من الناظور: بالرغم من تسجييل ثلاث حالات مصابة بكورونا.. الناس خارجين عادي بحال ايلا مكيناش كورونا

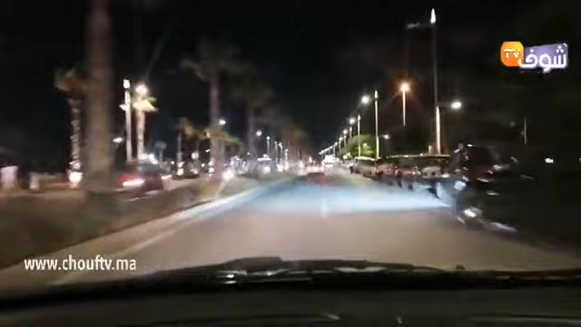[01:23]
وحاله من الدريوش وحاله مصابه بكورونا من بني انصار وحاله اخرى كذلك من زيو. 3 حالات ما خلعتش الناس وخلت الناس انهم يزيدوا يخرجوا بكثره لهذه الفضاءات وهذه المتنفسات الوحيده،
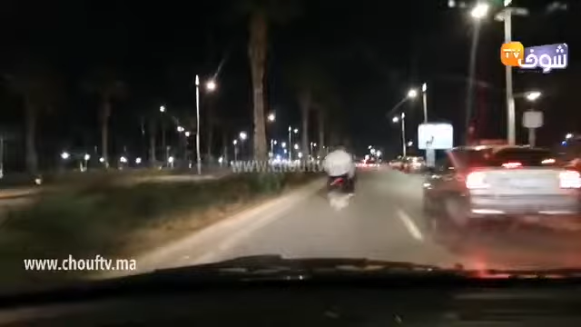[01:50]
خاصه في هذه الحراره اللي كتشهدها المدينه طيله النهار. هذه مدينة الناظور ليلا، الناس خارجين بكثرة، كأن كورونا ما كايناش في المدينة نهائيا. أما الحديث عن الكمامات، فالكمامة هنا أنتم كما
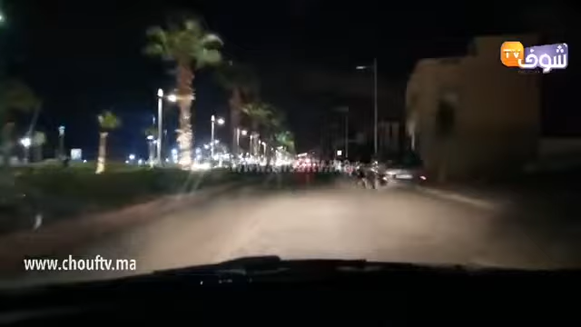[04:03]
اعلان عن رفع الحجر الصحي و انتم كي كتشوفوا يعني ولا احد تقريبا، بالرغم من النساء والاطفال الى غير ذلك، حتى واحد ما داير الكمامه. وحنا كعارفين بانه كاين قانون يطبق على الناس اللي ما دايرينش كمامه، لكن هنا في مدينه الناظور انتم كما كتشوفوا ما مطبقش نهائيا على المواطنين، الا في بعض الحالات اللي هي بطبيعه الحال حالات تبقى غير كافيه.